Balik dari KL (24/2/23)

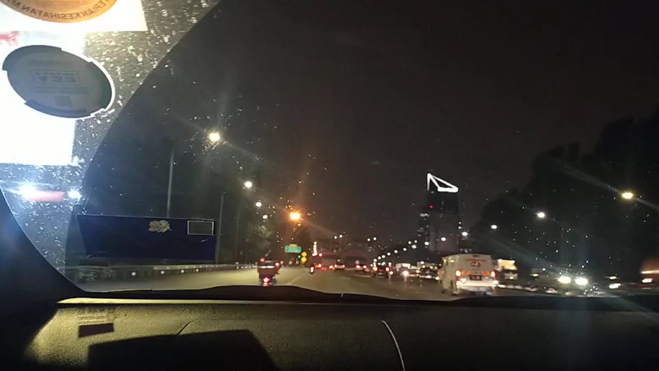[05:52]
Oh, bukan, tak terlihat. Saya tak nampak. Mana Subang Jaya? Tak ada, tak ada. Itu semua Damansara, Sunway Damansara, Mutiara Damansara.